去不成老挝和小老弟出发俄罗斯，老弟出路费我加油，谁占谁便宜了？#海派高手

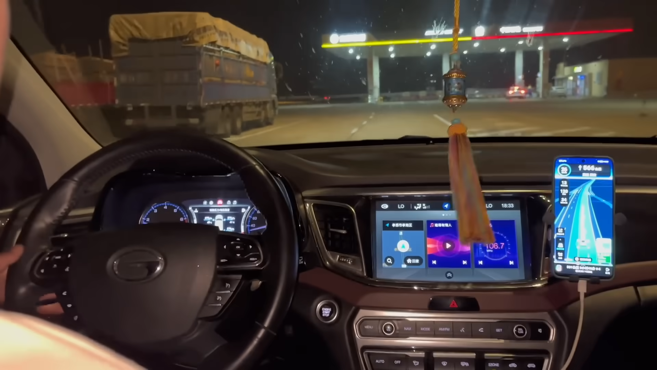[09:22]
加一下吧既然我们已经进了服务区我们就加一下油它下去里面踏死油嗯对待会这个车路上不好推呀油线在那边吧对